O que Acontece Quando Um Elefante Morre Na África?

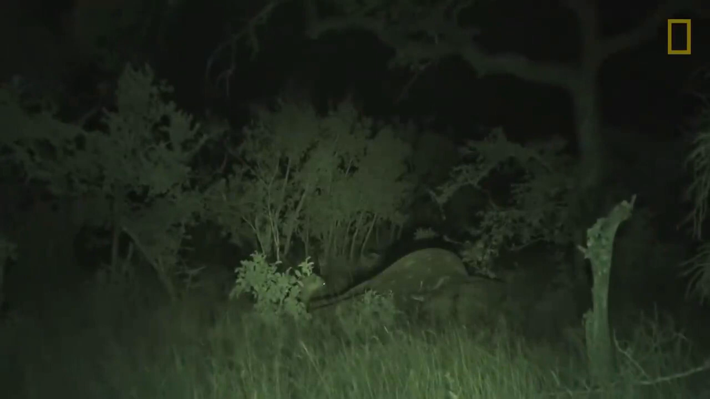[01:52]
he just popped the stomach he just popped the stomach here we go oh so this is not for sensitive viewers beware be warned this hyena has just popped open
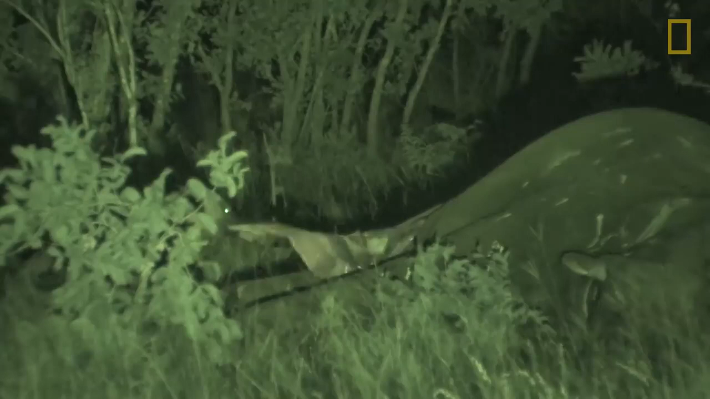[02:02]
the elephant stomach that's been filling with a gas throughout the day so now the smell is well and truly out